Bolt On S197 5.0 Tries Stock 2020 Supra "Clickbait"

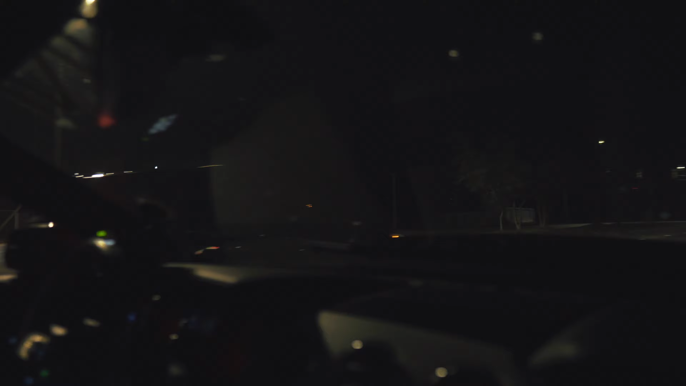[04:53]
They're trying to eat us. Those focus STs.
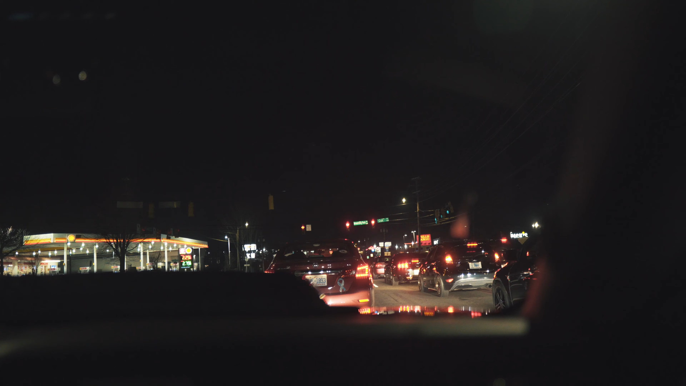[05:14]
Cobra. It's a 96 Cobra. We have two STs. We have that yellow Camaro that just revved. We have two Supras behind us. They're gonna get into some stuff. Oh, the Supras, they made it. They're still they got behind us still. Yeah.
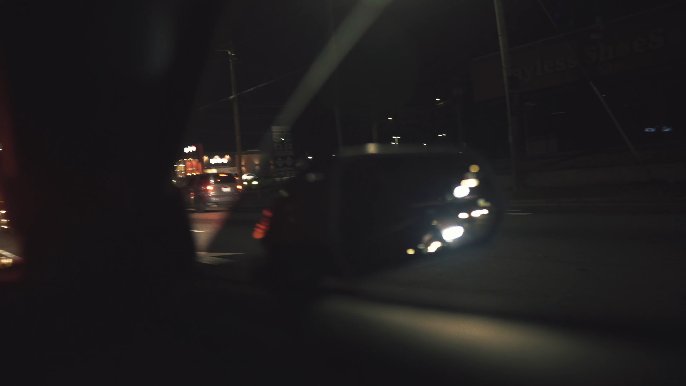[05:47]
There is a Supra hiding behind us. And then there is a Cobra yeeting in front of us. It's a lot of yeet. Oh, baby. Oh, goodness. That Cobra is all about the yeet. Right there. Oh. So that's father and daughter. Yep. That's cool. That's really father cool. That's He's so got cool. one more of those. So the guy in the white Supra is father, and then that's his daughter. Oh, it's father, Supra. Daughter, and mother. That's so cool.
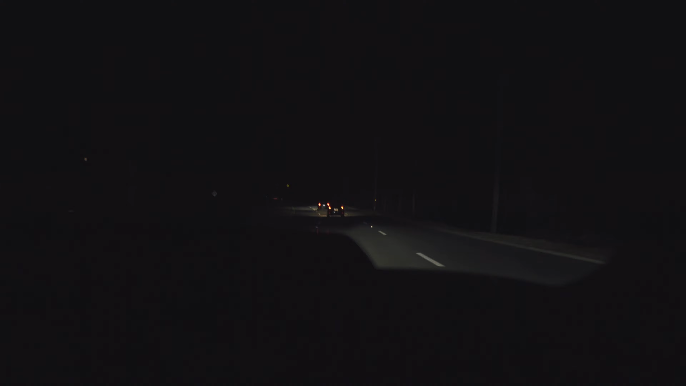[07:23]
Beeping because their cars are loud.
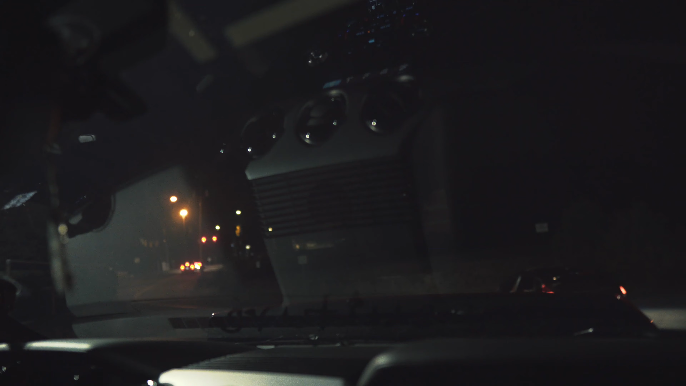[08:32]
Well, got an arrow. Oh wow, there's another. Who is that dude? I bet that's a detective right there. You're about to bust him. Oh wow, we're about to witness it go down. Hi. So. I just wanted to start off by saying, or actually wait, sorry, I'm ending the video. I just wanted to end off by saying I didn't plan on filming any of this.